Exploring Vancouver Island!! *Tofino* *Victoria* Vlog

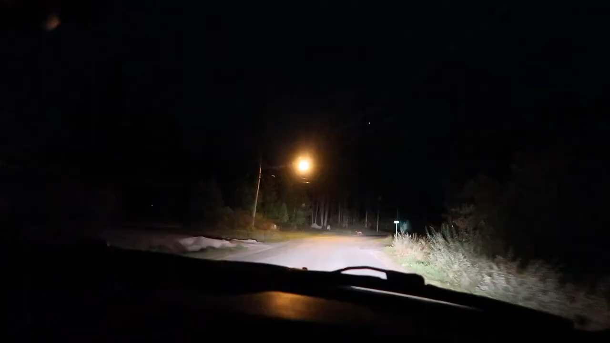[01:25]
Look, you see it? Look, it's a deer. I see it. Yeah, isn't it a nice tree?